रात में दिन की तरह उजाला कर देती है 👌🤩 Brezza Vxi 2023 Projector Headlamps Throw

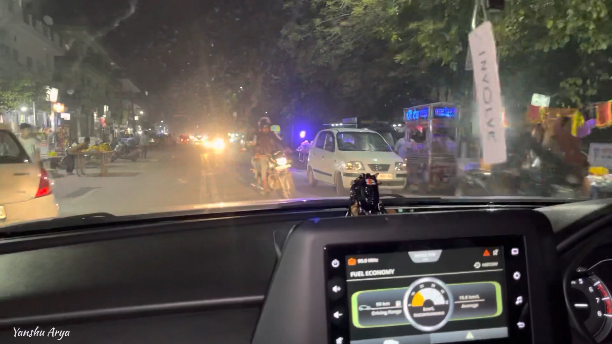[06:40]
अभी यह देखो भाई इसकी ना यह अभी लो भी मैं हाई वीम पर डिपर करके